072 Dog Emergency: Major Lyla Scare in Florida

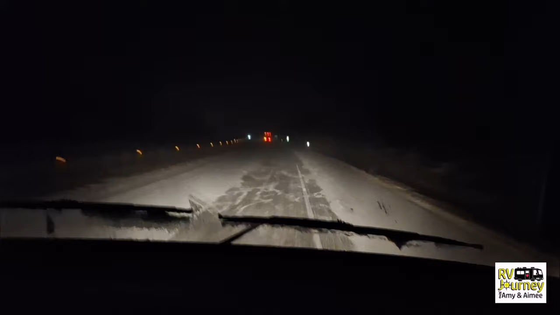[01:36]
Here's what snow covered roads at 3 a.m. look like. Aime's rocking it. It's about 3:10. And this is the bottom edge of the snow band that we were driving quickly to get out of town and miss. And we just got the very bottom of it here. So here we are. A minute ago, you could barely even see.
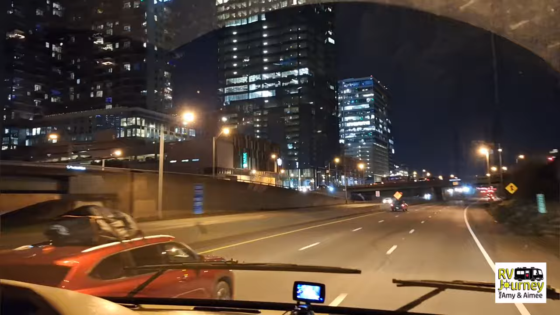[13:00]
We love going through downtowns in the dark, don't we? Yes, way better than the middle of the day when it's busy. Everything is all lit up. Okay, back in the day, my family, we would go on vacation or whatever, and we would occasionally, just like anybody, end up driving at night.